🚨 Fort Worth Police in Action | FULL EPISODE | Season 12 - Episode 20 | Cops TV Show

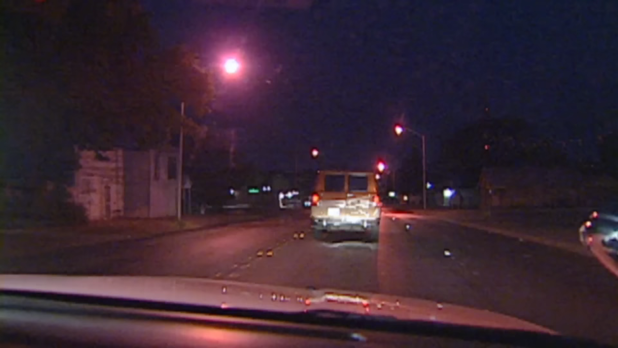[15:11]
10, 4, 1, 6, 2, 75, 4, 8. I'm going to make a traffic stop here on this van. It just left one of our known drug houses. It's going to be occupied by a white male. As it was coming out onto the road, it didn't use a turn signal. So, make a traffic stop here and he's trying to get out of the van now.